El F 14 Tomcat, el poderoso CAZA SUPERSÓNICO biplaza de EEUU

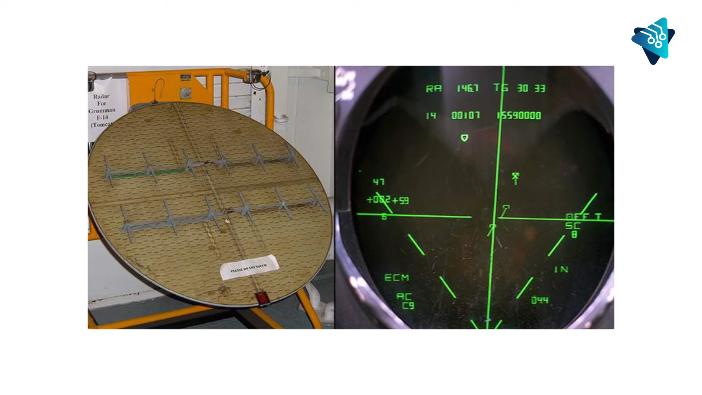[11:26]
Esto era posible gracias al AWG-9, un radar Doppler capaz de medir distancia, altitud, velocidad y rumbo que sigue un objetivo determinado.